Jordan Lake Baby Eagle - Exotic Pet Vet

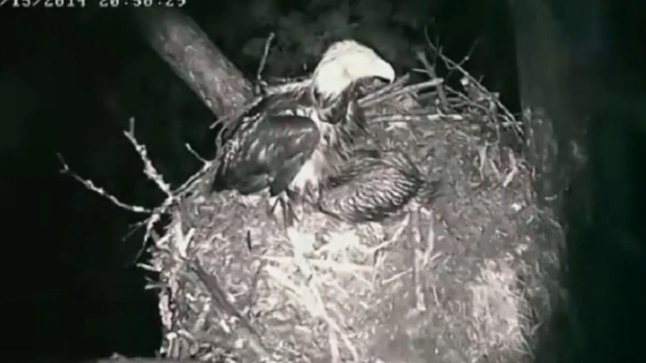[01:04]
And so when this nest got saturated with water basically what happened was like a landslide and unfortunately this was captured even on the webcam and people watched as part of the nest basically just collapsed and the baby eaglets fell from a height of about 60 feet.